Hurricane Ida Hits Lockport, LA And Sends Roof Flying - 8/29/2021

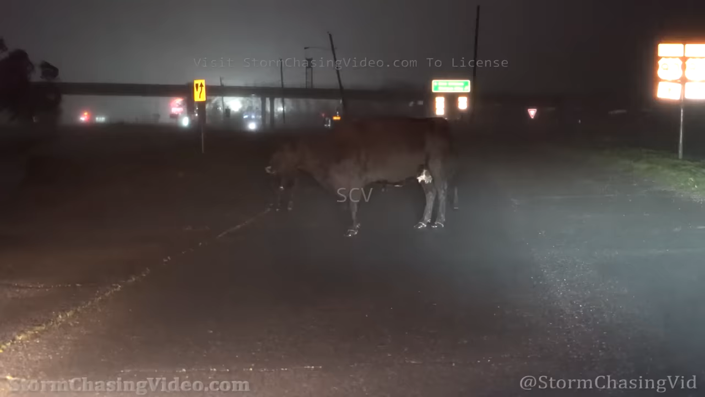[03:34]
It's the backside of Hurricane Ida, and there's cows on the highway.